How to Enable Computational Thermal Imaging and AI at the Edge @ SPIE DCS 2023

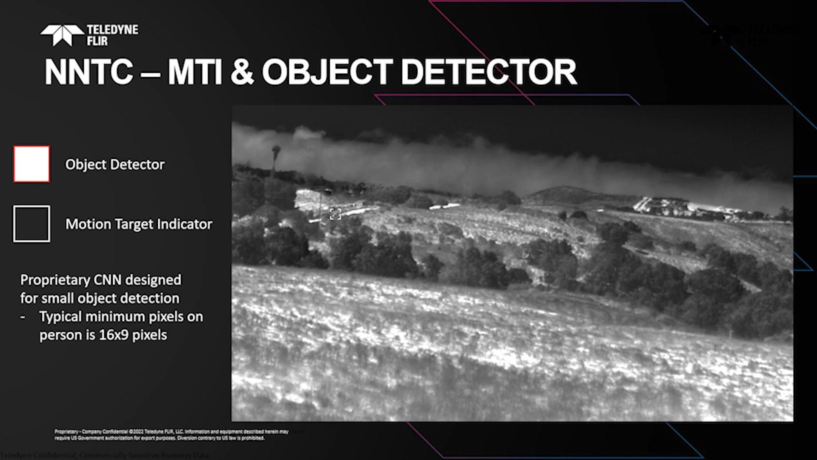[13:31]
we can start tracking the person with the bounty box and the label as in this case and our network is designed
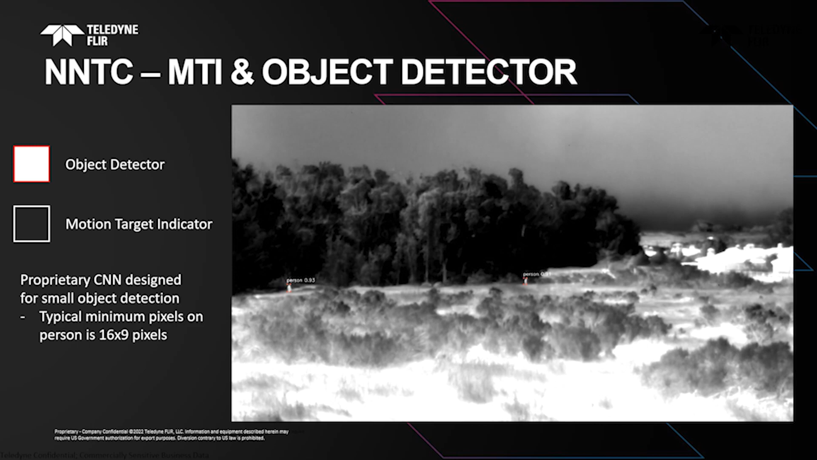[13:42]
really optimized around small object detection so we can detect a person
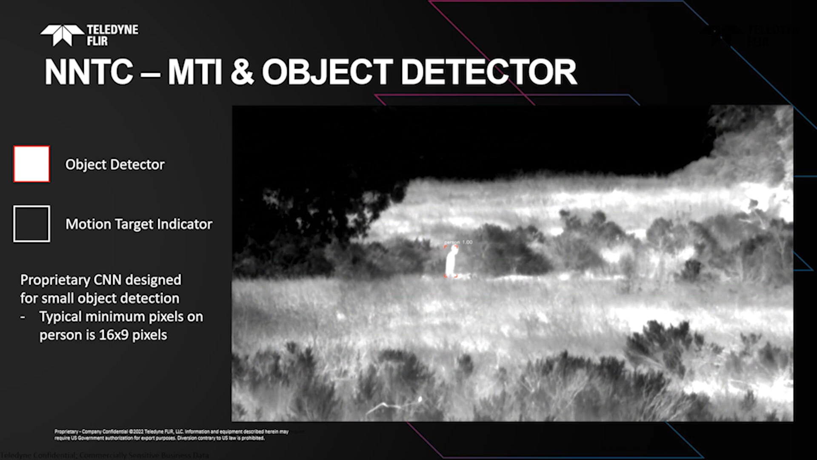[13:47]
uh with a minimum size around 16 pixels high and 9 pixels wide
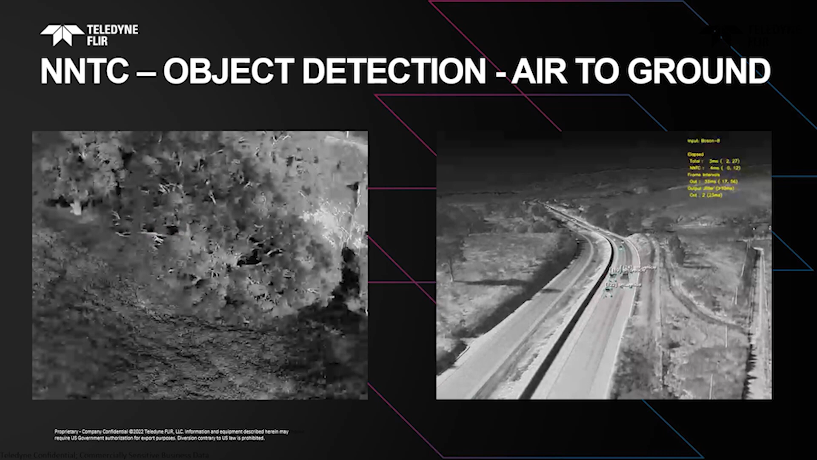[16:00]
this is all the data that's actually coming out of the rv5 and in our booth we are running live uh stored videos but the videos that are displayed are not recordings of annotations we're actually running the source videos through the rv5 and displaying the detections on on the in the exhibit so you might want to take
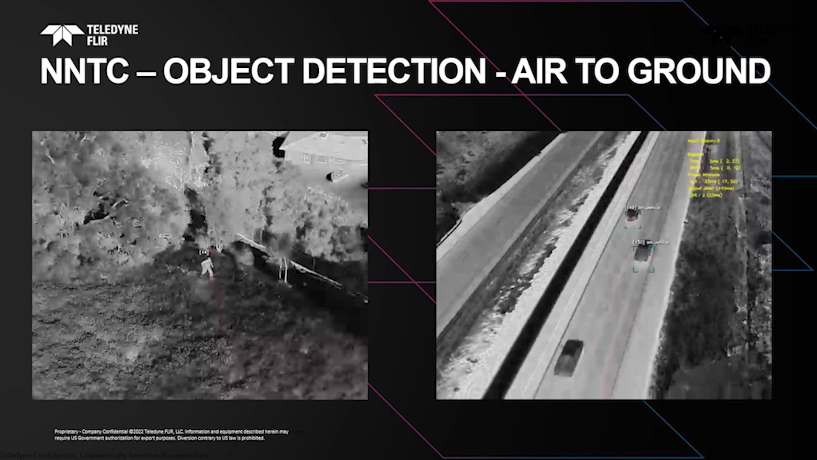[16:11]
a look at that the interesting thing here on the video on the left is that as the person gets obscured by the trees the mti takes over so we can maintain some track